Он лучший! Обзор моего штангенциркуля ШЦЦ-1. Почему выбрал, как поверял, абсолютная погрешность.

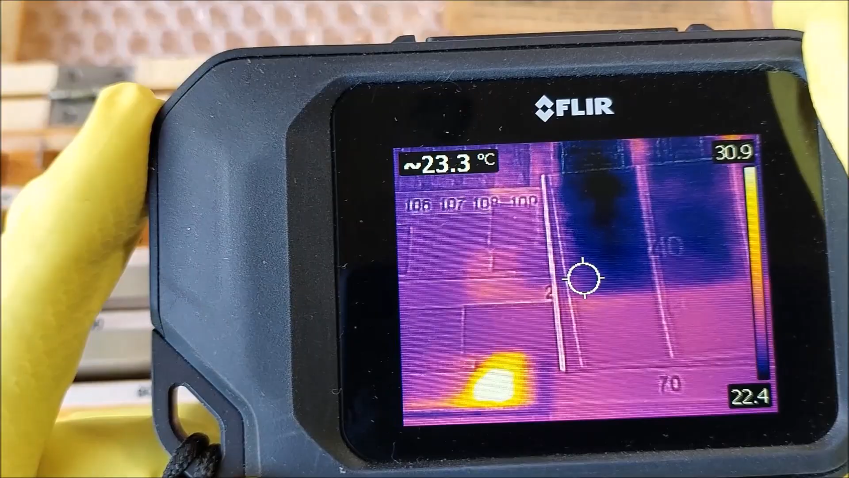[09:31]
On screen: spot 23.3°C
Наводим его на ту меру, которую мы измеряли, 40-миллиметровую. И видим показатели 23, 22,9. Ну, в общем, среднем 23 градуса. То есть мы абсолютно попали в допустимые пределы температур, прописанные методикой.
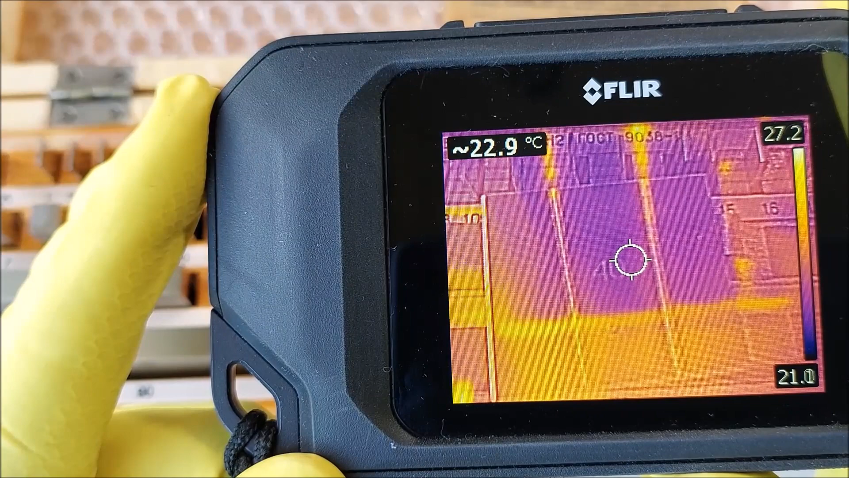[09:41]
On screen: spot 22.9°C
Произведем замеры на 20-миллиметровой мере, а результаты запишем в таблицу.